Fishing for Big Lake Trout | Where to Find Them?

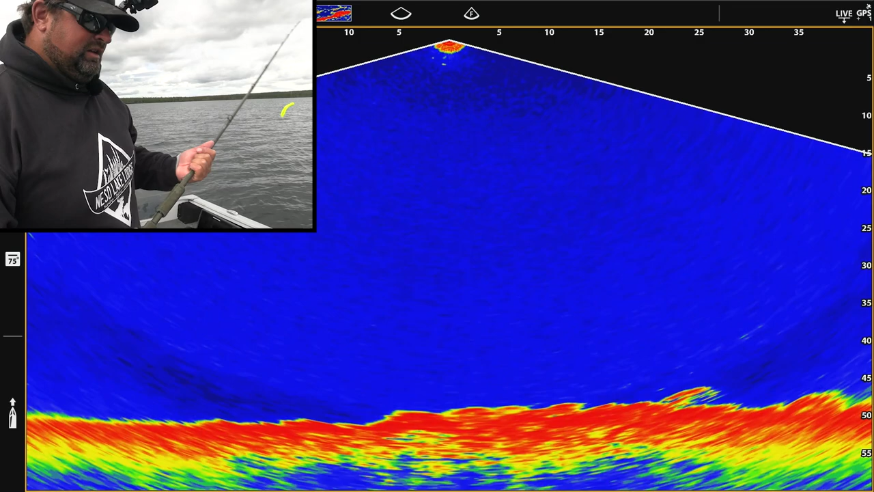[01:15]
issues with my recording device, so I don't know if that big fish was recorded or not. Didn't catch it, so that's a bonus. Well, it's not a bonus I didn't catch it, but you know what? It is a bonus I didn't catch it. I like to catch the moments on film and stuff like that.
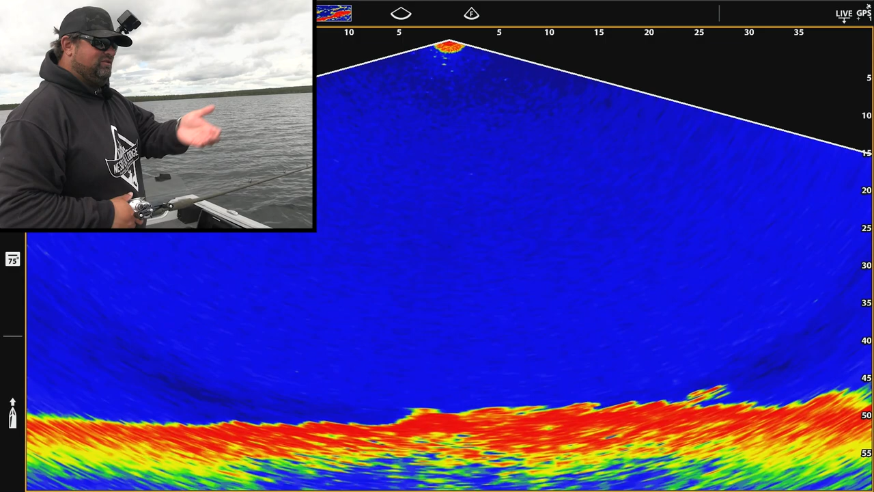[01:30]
To me, that's what it's all about these days. Not sure, so we're gonna drop down. Well, it's coming up to it fast. That's likely not a good sign. Oh, it doesn't look bad. Doesn't look bad. Ate it. Bumped it. I was in reverse still as I was trying to spot lock.
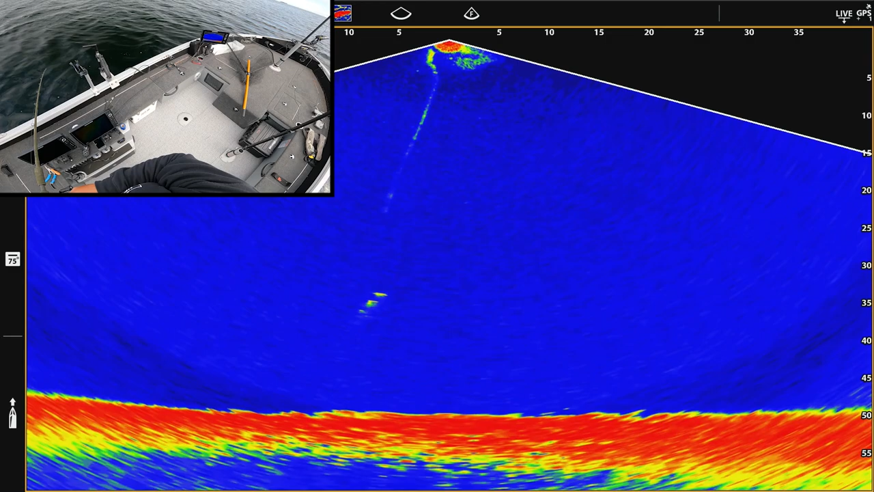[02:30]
Okay, let's try reeling it. Come on, here we go. Come on, come on, eat it, eat it. Ho, ho, ho, ho. You. Let's hold it still for a sec. Bump it. I don't think it's that big. Drop it, reel it, bump it. Falling it down again. Doesn't like that though.
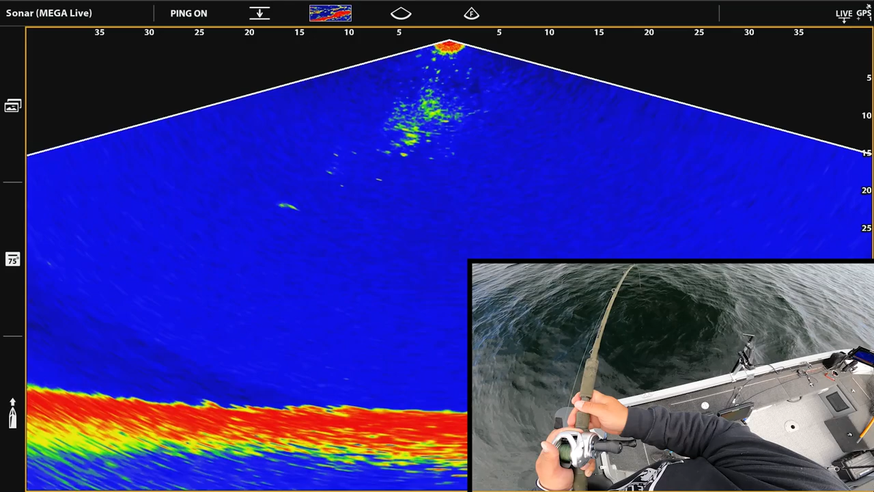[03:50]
I don't think so. This will be the first one I hooked, I think. Yeah, it's definitely not small. Okay, I was just gonna reel up to move on. And as I was reeling up, it crushed it. Back down. Awesome. There's a couple more marks down there too.
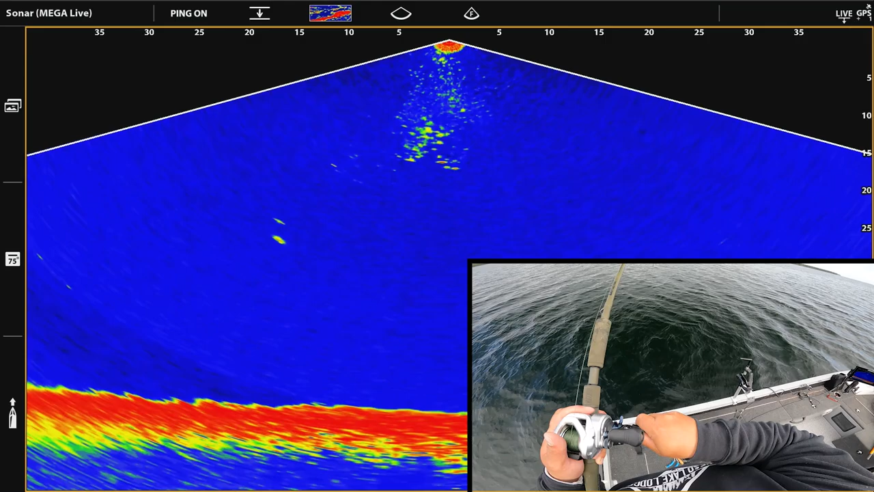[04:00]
That's definitely got some weight. I feel like I got a decent hook set in them, but not crazy. I should be good now though. I was having trouble with my live recording. So I'm not sure if my other fish today recorded or not, but this one did.
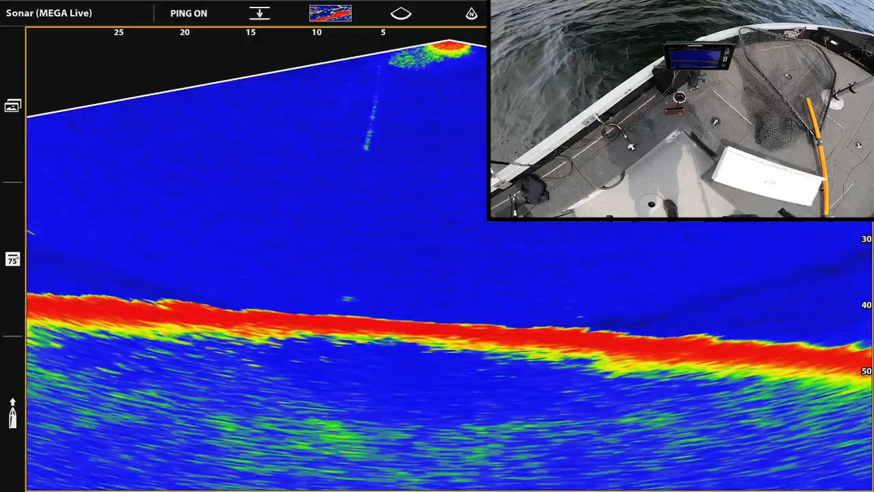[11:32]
Oh, I'm on narrow, that's why. Okay. Oh, geez, another fish interacted with me. I'm just gonna change my graph back to full again. Another fish, oh, I dropped him. I dropped him. Maybe he'll come back again. I now realize why the mark seemed a little bit bigger than it would have before. I changed my graph to narrow instead of full. So the marks were gonna be a little bit wider. That makes sense now. That makes sense.
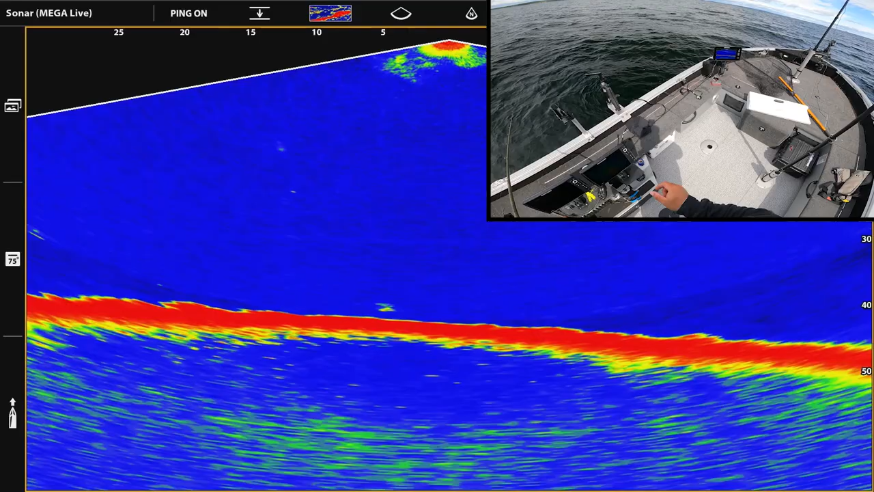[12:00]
Come on. It's getting rough out here. Goes my jig all the way down. There's the fish. He's following it down. Oh yeah, he's following it down all the way. This is the one I want right here. I like this fish. Come on. Oh, come on.
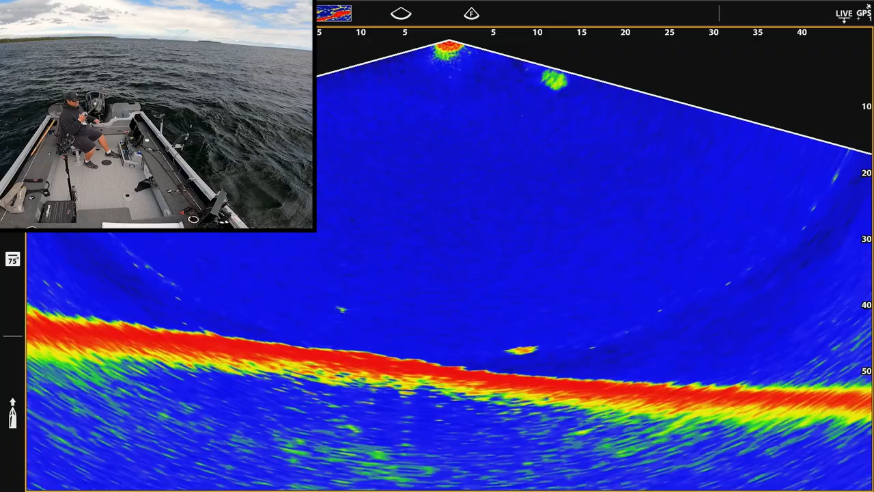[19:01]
Come on, come back. Come back. Decent fish. A little bit better. There we go. Oh, I got a bad hook set. Okay, now I feel confident.
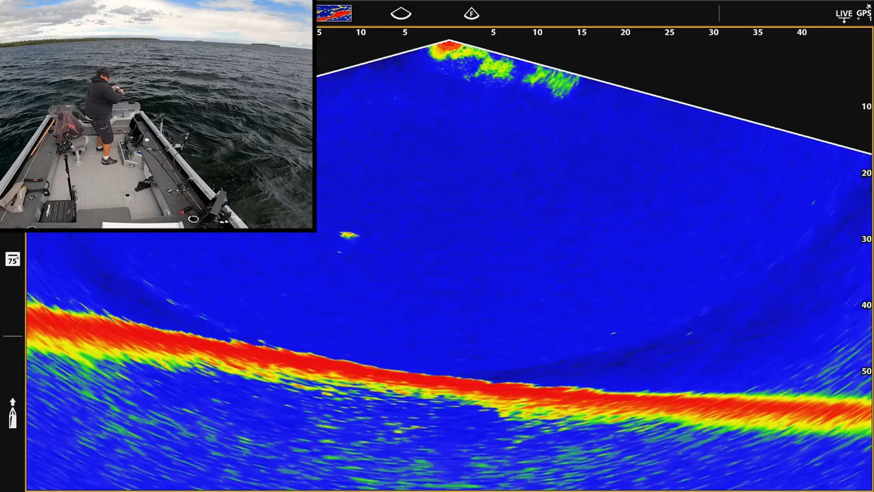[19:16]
I did not get a good hook set on that fish. He ate it right off of the bottom pretty much. Oh boy. Okay, yeah. See that mark? All alone. Very cool. Look at that down there right now. He's just bulldogging it 40 feet. Oh, this feels heavy. Okay. It's a good day.
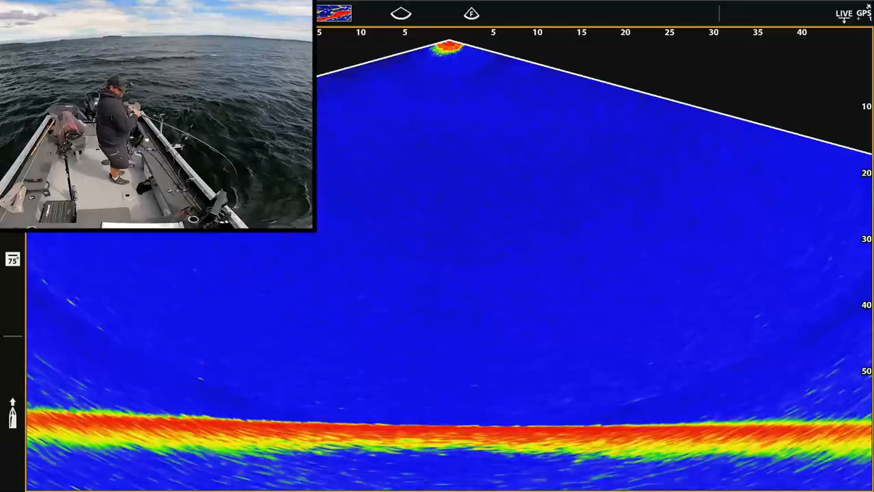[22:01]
Whoa. Lake trout are so strong. This one has me down there right now at 50 feet, just bulldogging right below the boat.
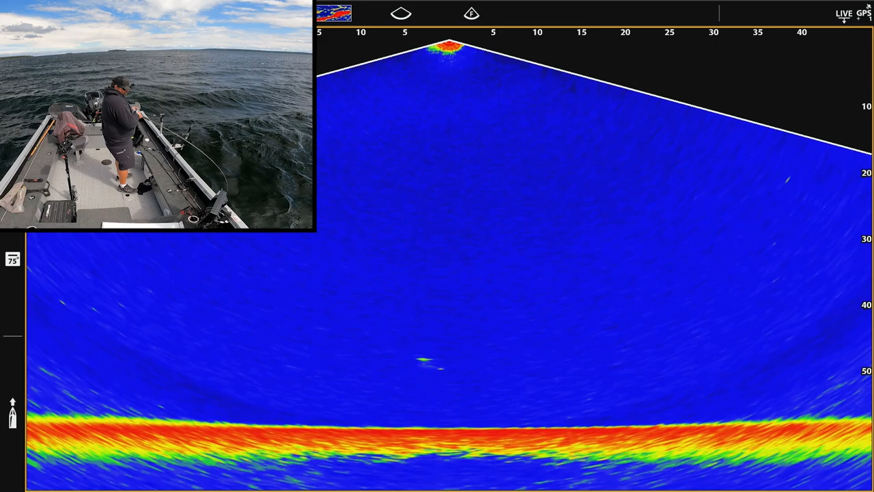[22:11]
So lake trout, when they give up, pull, reel, fast. Oh, and then when it's their turn, you let them go.
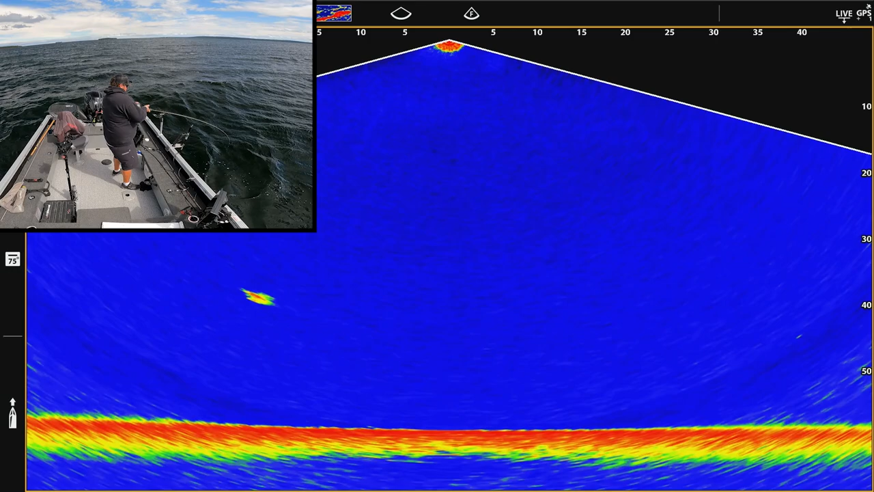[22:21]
Slow pull up, reel down. Slow pull up. Oh boy, yeah.
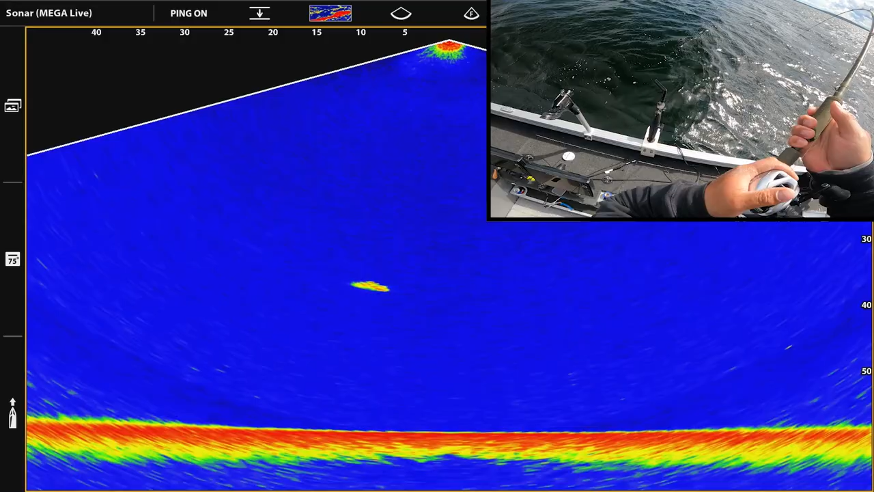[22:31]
Man, this one's got strength.
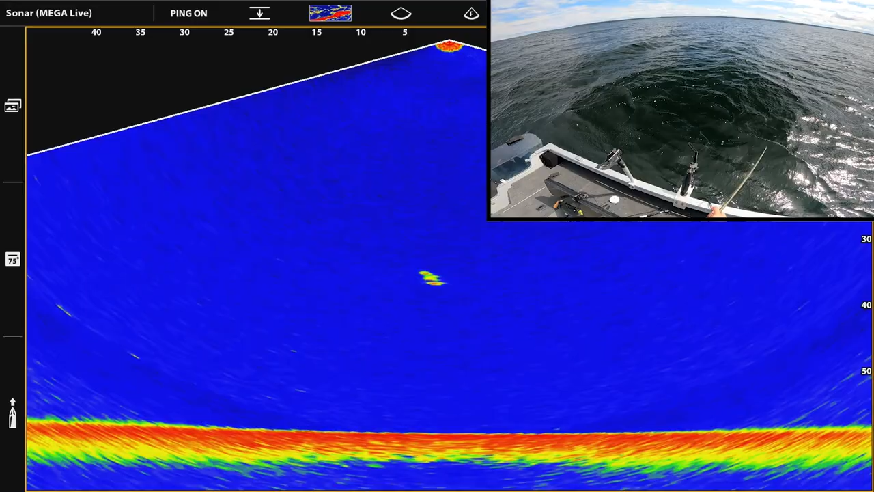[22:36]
Oh, it's crazy to think ice fishing season, you bring these in with a little rod,
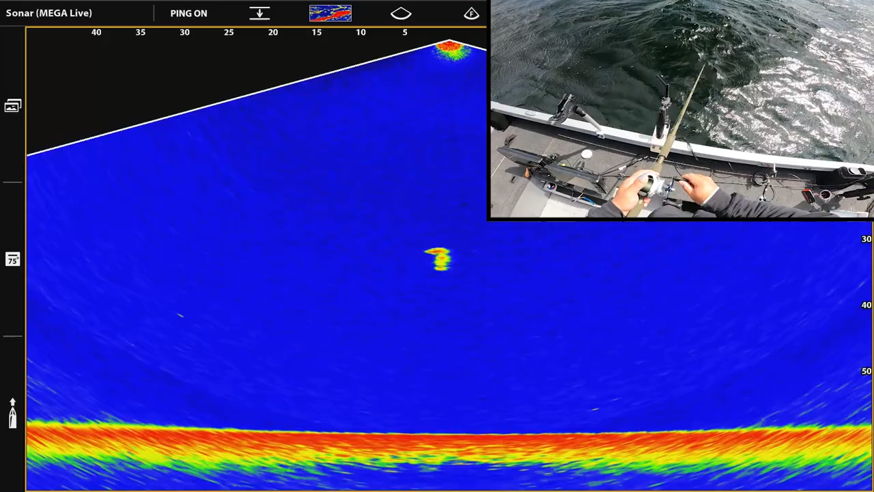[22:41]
and right now you got all this strength, and it's still tough to bring them in. There's my leader again. Like to see him again.